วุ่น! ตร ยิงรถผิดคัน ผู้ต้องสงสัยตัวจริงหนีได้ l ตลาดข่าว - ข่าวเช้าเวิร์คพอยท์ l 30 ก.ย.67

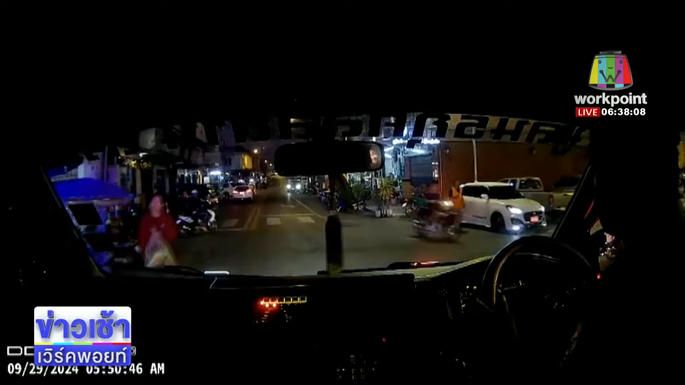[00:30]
ลบนี้ไป แต่เห็นรถคันหนึ่ง ตำรวจยิงปืนใส่เป็นการยิงผิดคันเนี่ยยิงใส่ล้อยางรถผิดคัน นี่นะครับ แต่ว่าคุณรถที่มีปืนเนี่ย ลบนี้ไปได้โอ้โห เป็นภาพที่น่าระทึกมากเลย
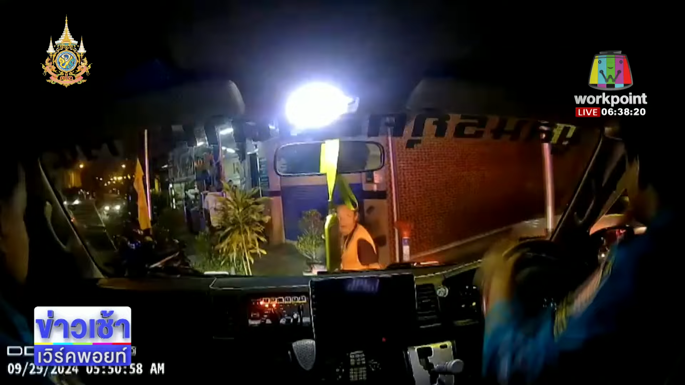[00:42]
นี่เมื่อว่านี้นะครับ เหตรเกิดตอนประมาณตรี 5 เสร็จ ๆศูนย์รับแจ้งเหตรและก็สั่งการนาเรน